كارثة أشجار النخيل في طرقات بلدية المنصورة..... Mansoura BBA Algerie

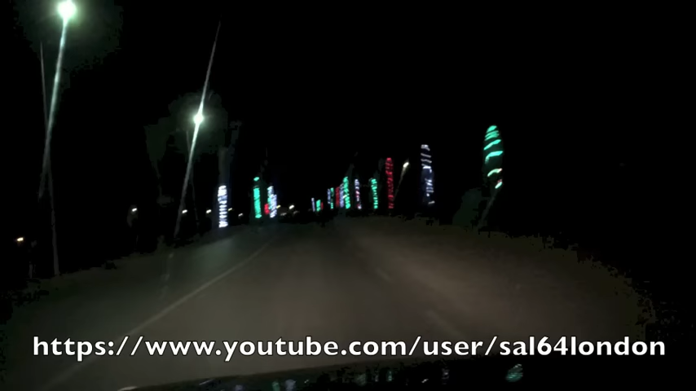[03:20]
في النهار تكون نخلة وفي الليل تتولي انارة يعني ولكم التعليق فهموني في الظاهرة راكتشوفوا انخل في الليل تزين بالانارة راكتشوفوا يا اخويا ولنا كاليفورنيا تحيتي السلام عليكم